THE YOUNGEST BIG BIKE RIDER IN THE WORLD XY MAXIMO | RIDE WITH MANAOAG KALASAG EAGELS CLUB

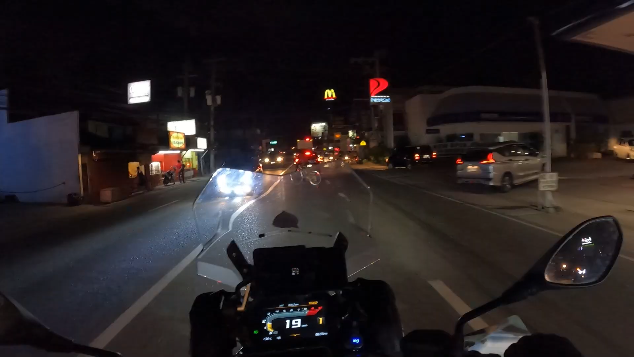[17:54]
Kasi nauna pag dito ang nag-green. So lahat ng kakaliwa dito papuntang Bayambang, Alcala, ayan na. Dapat naka-prepare na kayo dito mga guys. O, diba? Para pag nag-green light, doon ka agad. So maghintay lang tayo na mag-green siya. Alright, let's go. Okay, kasabay ng ating pag-go sa stoplight ay dito ko na rin tatapusin ang aking vlog. Thank you very much.